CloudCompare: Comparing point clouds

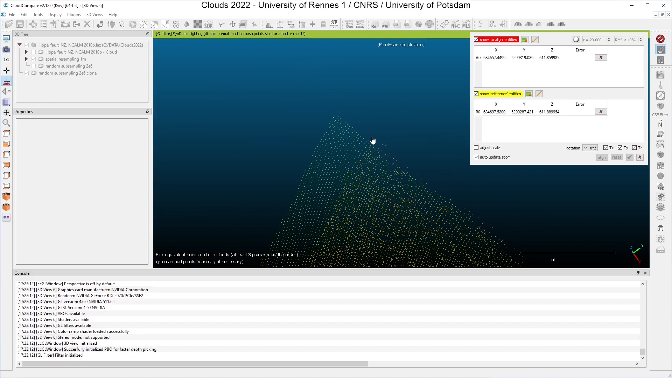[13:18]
But the optimized situation would be to have clouds with bridges or buildings. Easy to locate. Be able to have really interesting corresponding points.
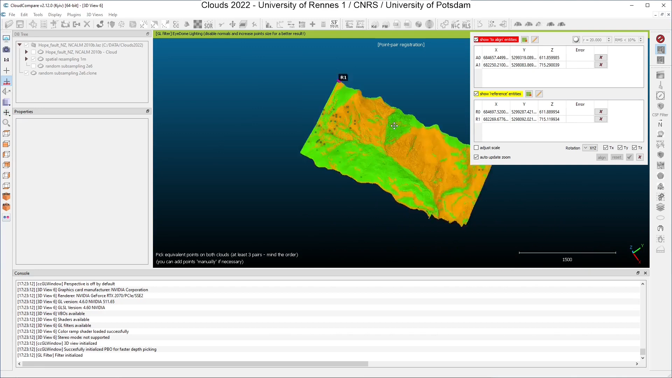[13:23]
You need at least three points to be able to run the algorithm.
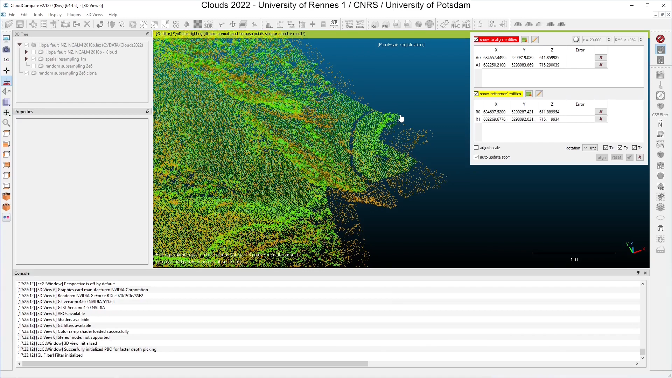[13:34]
Here. Okay.
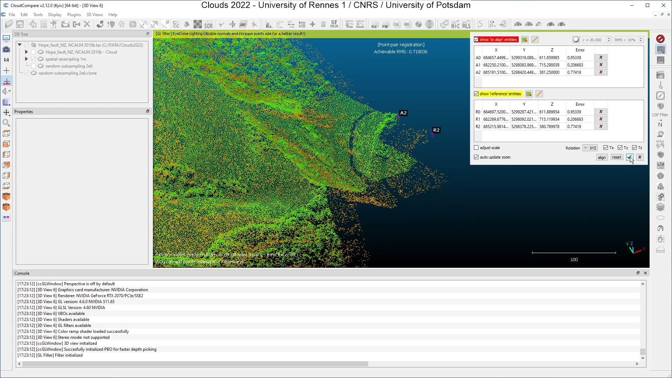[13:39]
Let's try. Okay.
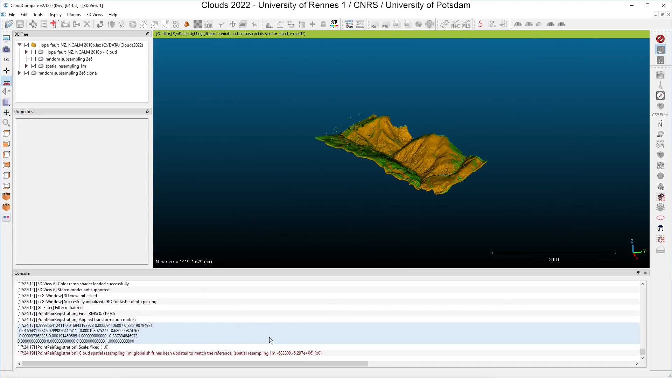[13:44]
Again, I can go here and click on the transformation which has been applied. And here in the edit, I will just copy and paste values and see what has been computed by the algorithm.
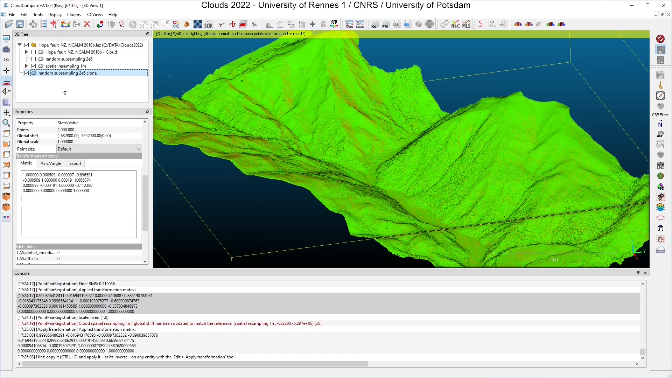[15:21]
they are quite close together because the points seem to be mixed. If you want to investigate further these results, you can again compute the cloud-to-cloud distances, for instance.
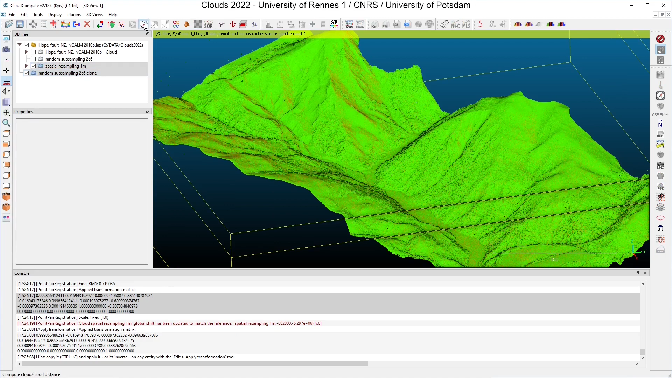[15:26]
Here. With the reference being the spatial resampling. Click OK.
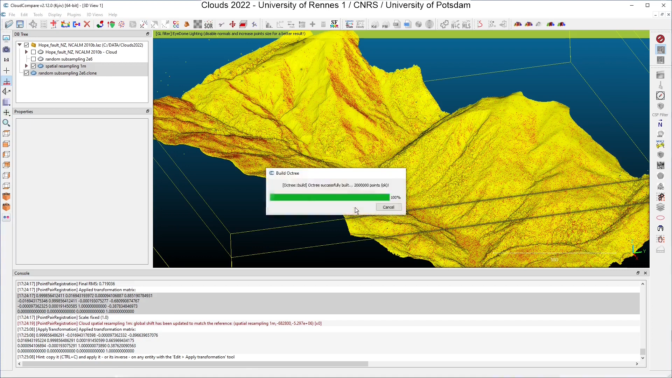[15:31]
Click OK. And you can... OK. I will let all the options by default compute.
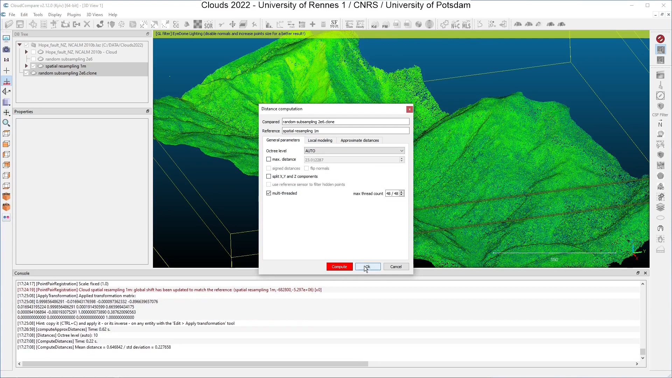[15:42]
And here you have an overview on the register cloud of the cloud-to-cloud absolute distances between
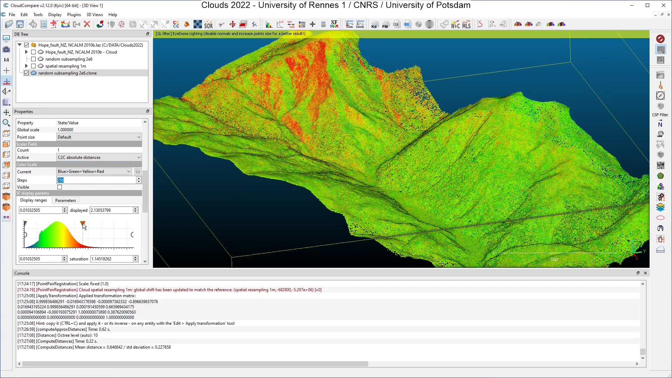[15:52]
the register cloud and the original cloud. And what you can see is that you have a region with quite high values here, which has not been rightly taken into account by the algorithm for the registration.